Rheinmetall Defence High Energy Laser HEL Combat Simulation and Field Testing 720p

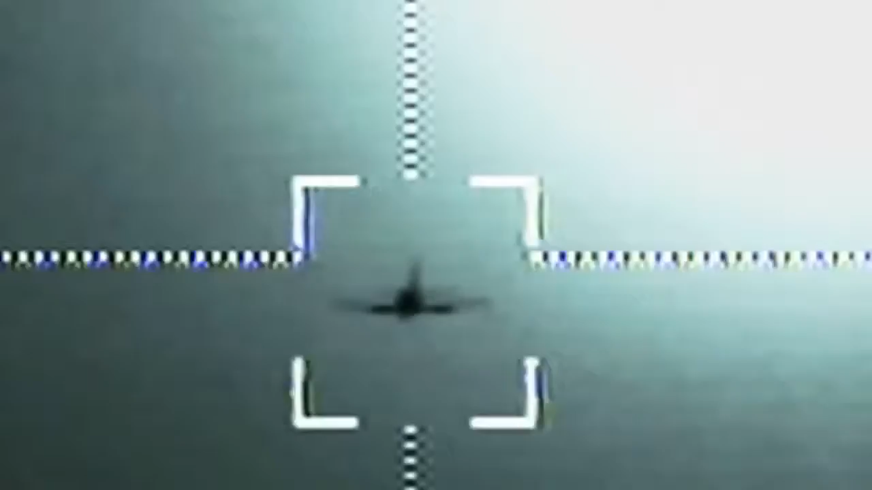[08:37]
All three kills were successfully destroyed midair.
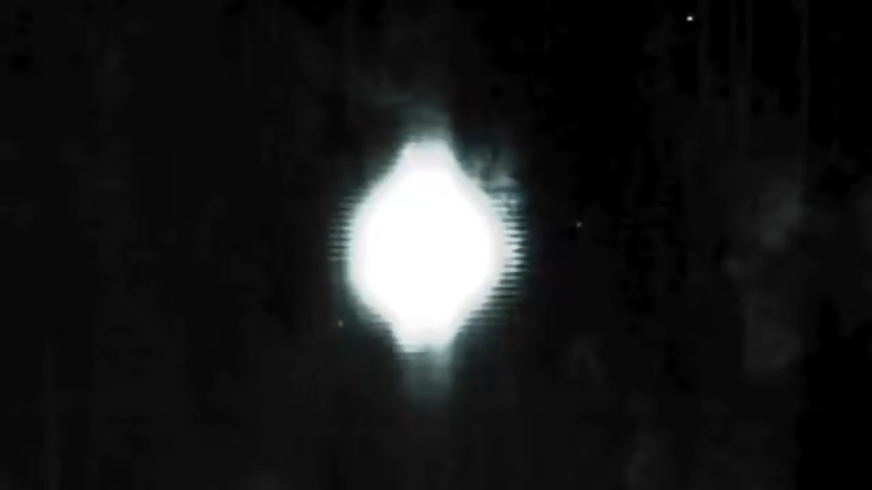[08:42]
All three kills were achieved at distances of 1,000 to 1,200 meters.